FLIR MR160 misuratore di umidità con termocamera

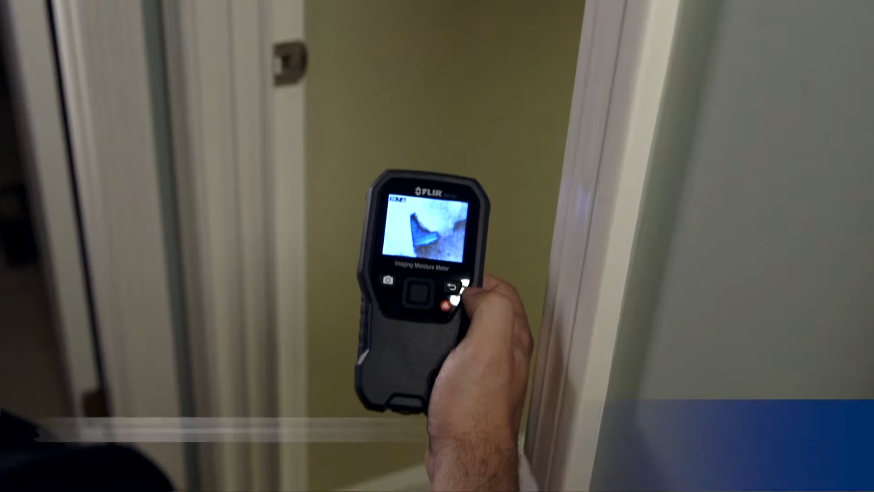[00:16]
Infrared Guided Measurement, built-in powerful FLIR thermal imaging technology
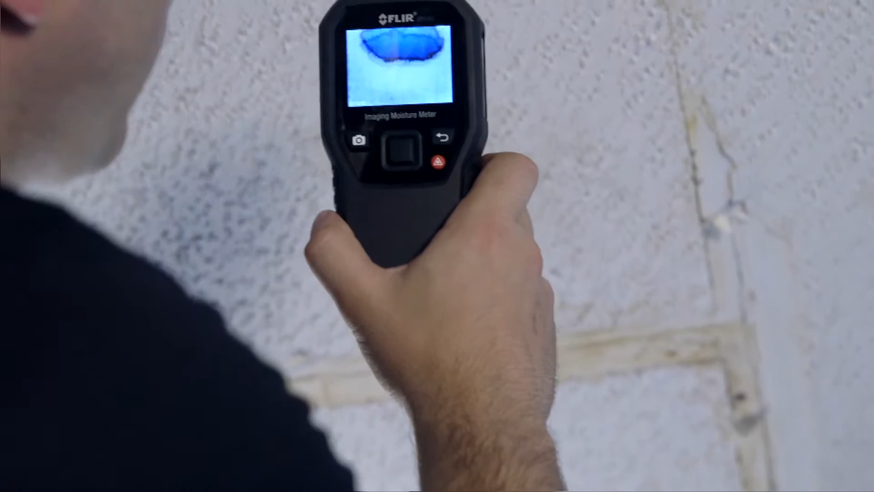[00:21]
that lets you see hidden cold spots associated with moisture evaporation. With IGM, an onboard laser pointer plus easy-to-see display crosshairs,
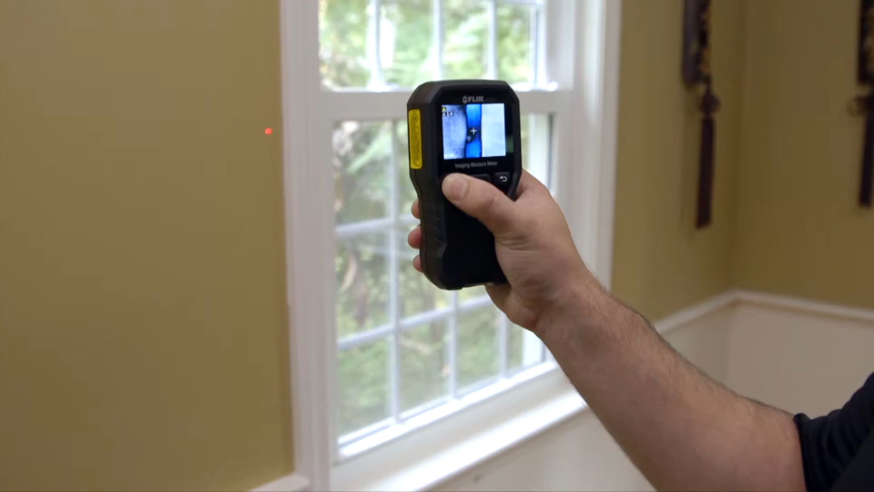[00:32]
the MR160 makes it effortless to home in on trouble.
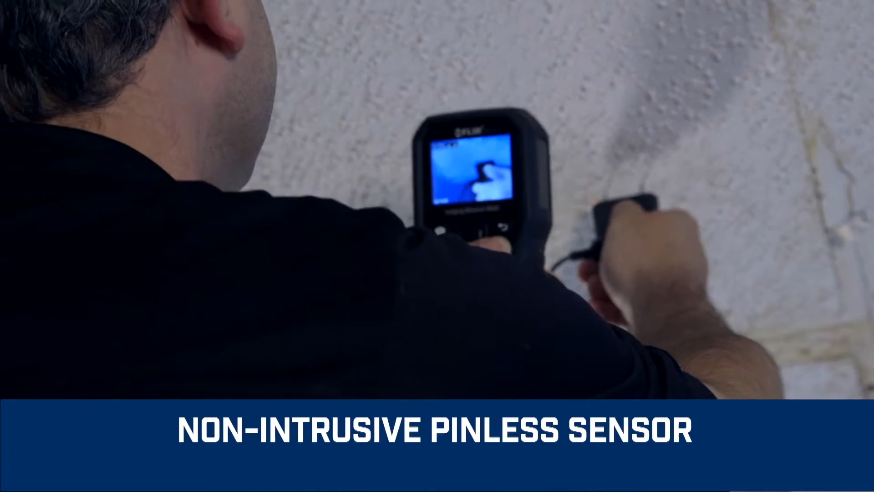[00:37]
An integrated pinless sensor and included external pin probe provide the flexibility you need to measure and confirm that the cold spot is truly moisture,
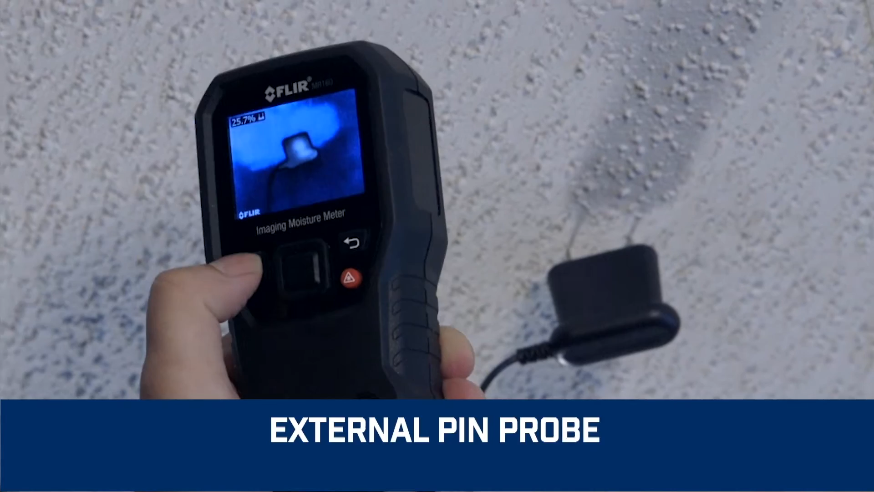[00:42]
before you pull out the drywall saw.
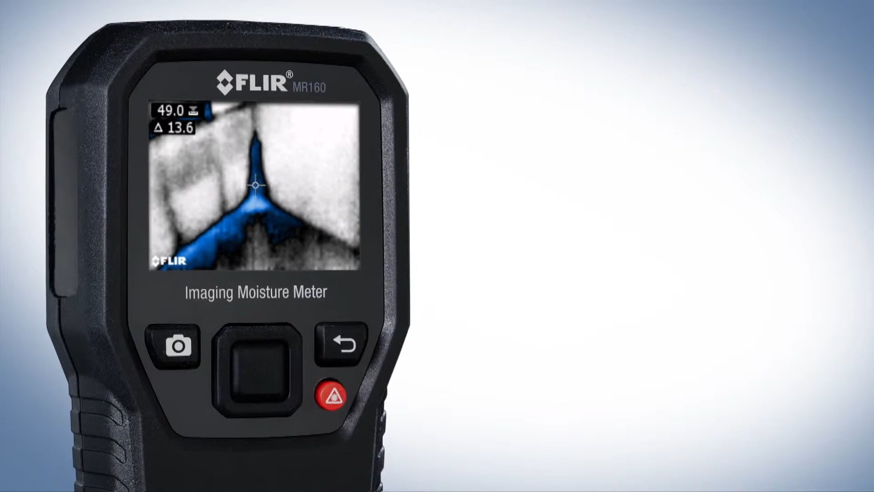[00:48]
Overlay data onto the thermal image and store it all in one right on the MR160. Then download the images at your convenience, review them and generate impressive reports with the free FLIR tools software.